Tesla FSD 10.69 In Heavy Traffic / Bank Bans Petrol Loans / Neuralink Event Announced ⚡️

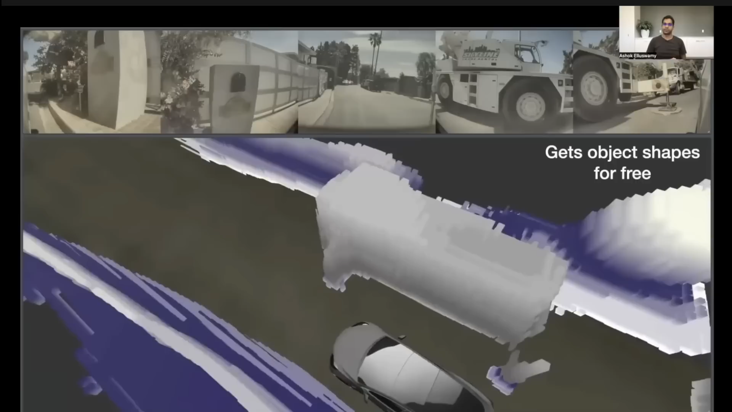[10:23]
The way Tesla is doing this is with cameras and the neural nets alone. It's taking the data from these eight cameras and basically stitching it together into this 3D space.
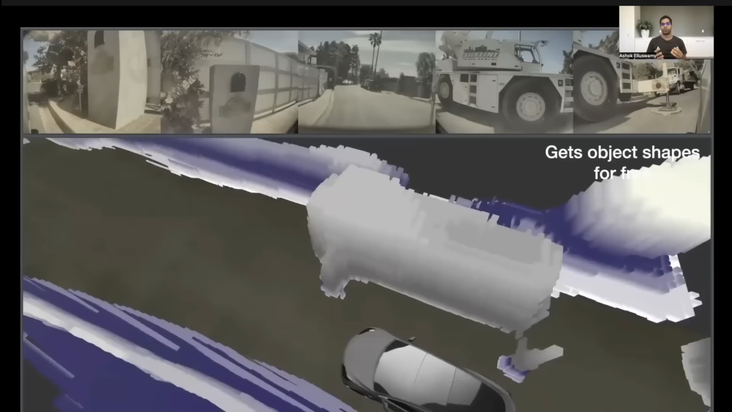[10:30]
Then it's essentially determining if the surrounding area is occupied or not.